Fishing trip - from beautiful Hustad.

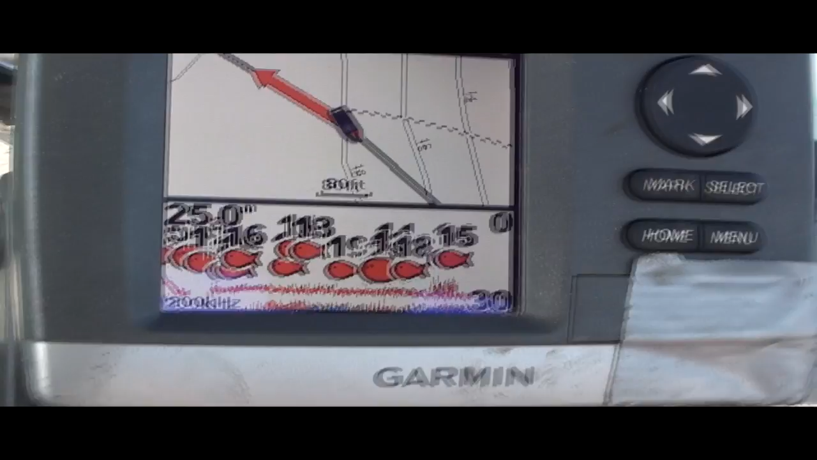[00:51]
Well, I'm pretty certain this is only small say, cold fish, and we'll try again.